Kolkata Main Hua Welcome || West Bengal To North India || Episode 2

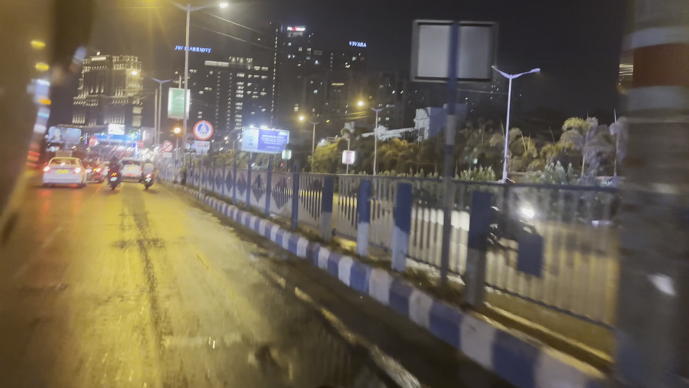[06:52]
से न्यू कोलकत्य की तरफ आ गया है न्यू बोले तो यह सॉल्ट लेक स्टेडियम की तरफ जाने वाली रोड और यहां पर आकर कि लग रहा है भाई मतलब कि हम कोई दूस अलग था और यह बिल्कुल अलग है और सामने हमें दिख रहा
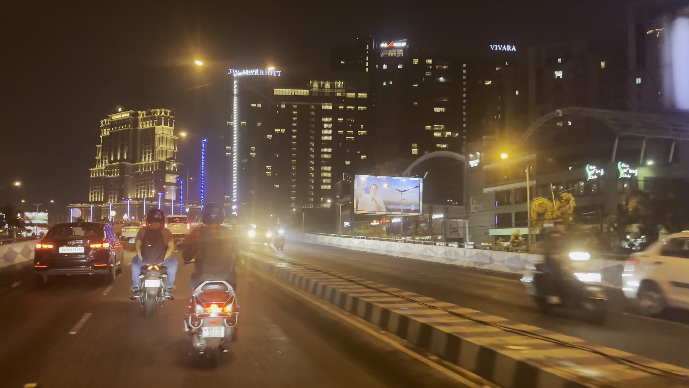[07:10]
है आई टी सी सोनार जे डवल्यू मैरियेट और भी जित्ते बड़े ब्रैंड है जित्ते बड़े नाम है वो सारे यहां पर मौजूद है